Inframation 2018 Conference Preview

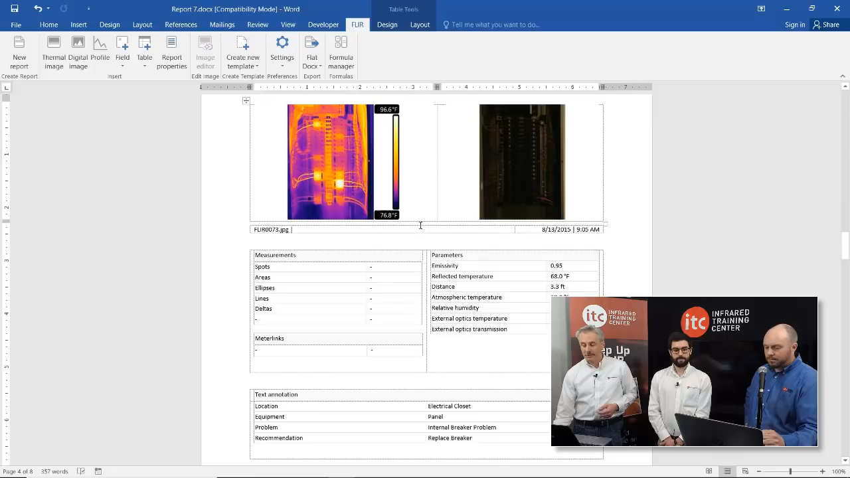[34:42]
And even though we're in Word, these are still editable. So I can double-click. If I want to change the palette on this image, I can just double-click on it.
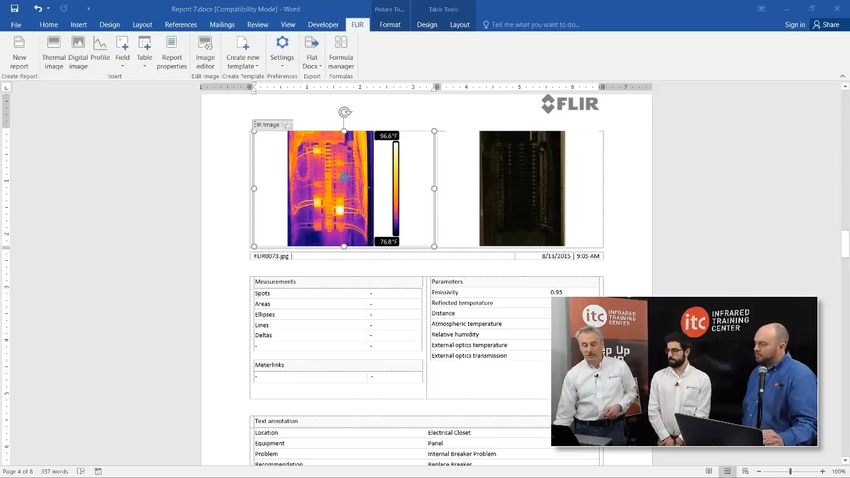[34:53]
And it brings up this editor. There's no coincidence. It looks like FLIR Tools. It's by design.
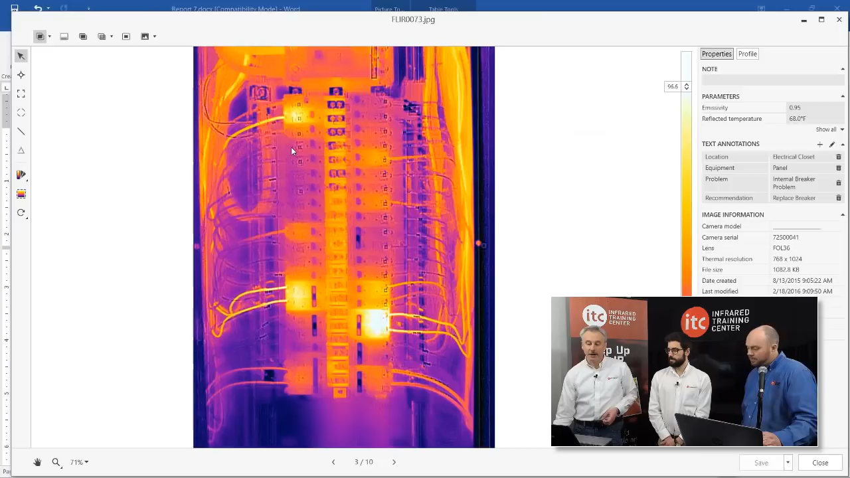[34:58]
We can change the palette, just for instance. But you have all your measurement functions available to you.
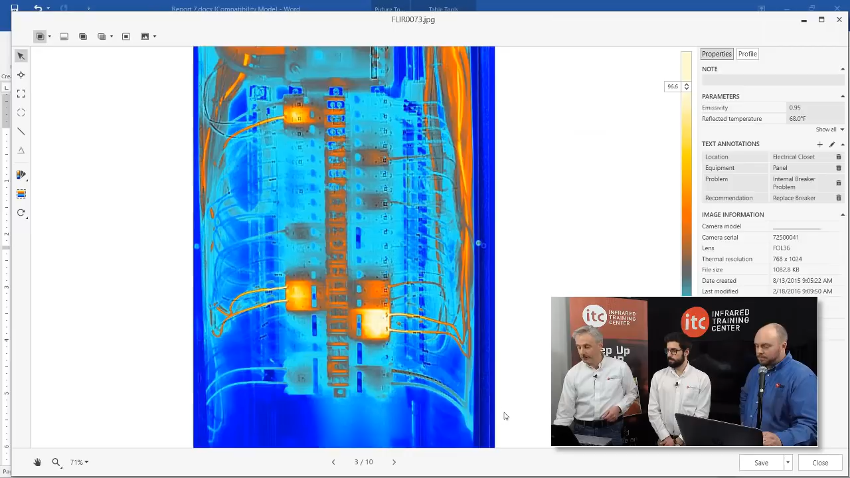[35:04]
You can close that. And it'll update the report.